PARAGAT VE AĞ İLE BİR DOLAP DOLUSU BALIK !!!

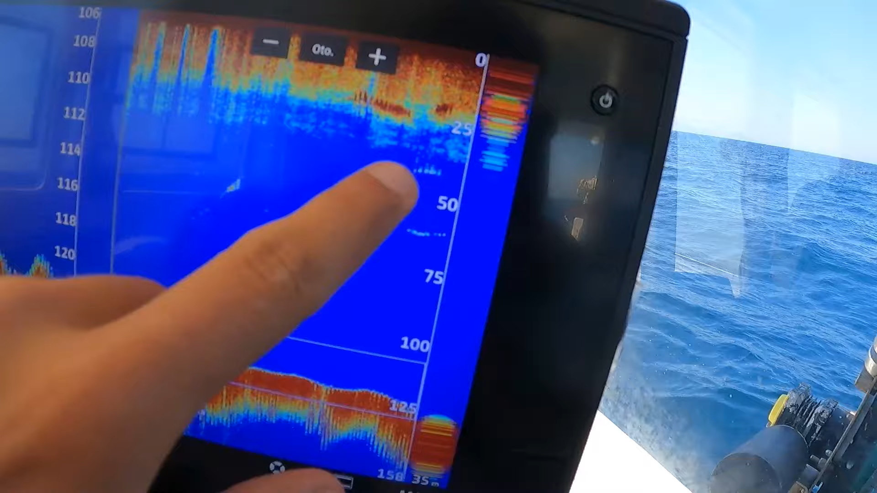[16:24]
Şu üstte yazan o. Şimdi altta bir tane daha yazdı.
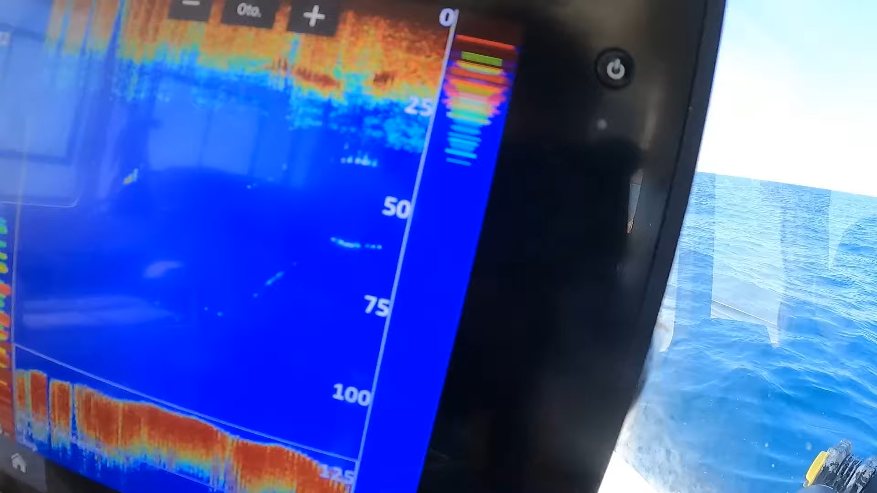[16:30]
Bunun gibi bir şey daha geliyor. İşte bu arada tam nerede yazdığını satalayta da inceleyeceğiz. Gelen balık değil.
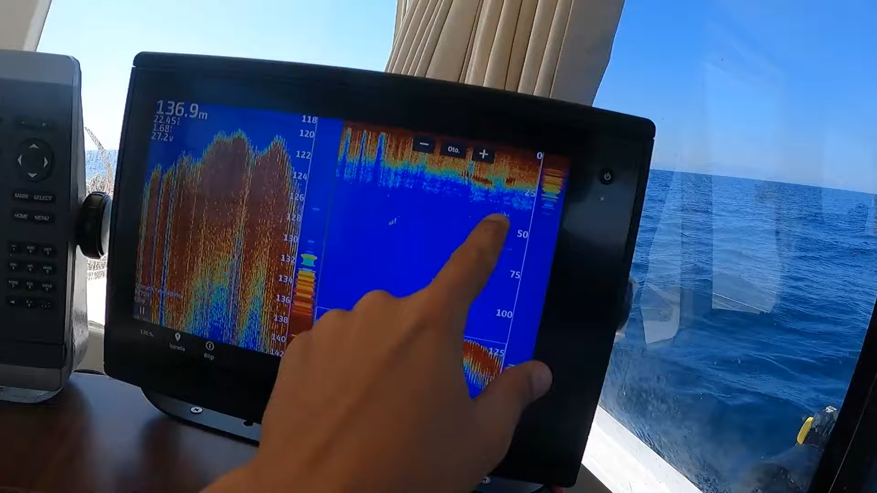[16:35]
On screen: depth 136.9 m
İki tane balık geliyor. Aynen. Haydi maşallah. Bekliyorum deli gibi hepsini. Bekliyorum onları. Bunun gibi iki tane daha var.
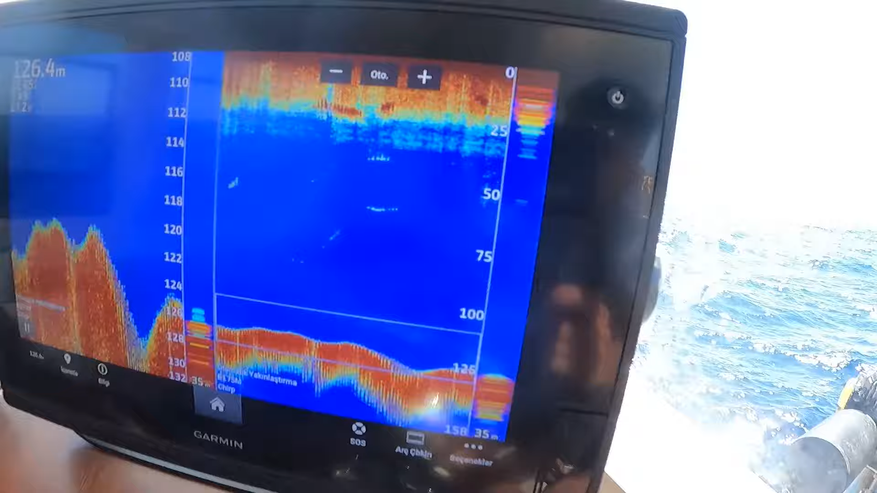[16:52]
On screen: depth 126.4 m
Evet. Az önce yazan balık şimdi geliyor. Ne geldi? Ya maşallah.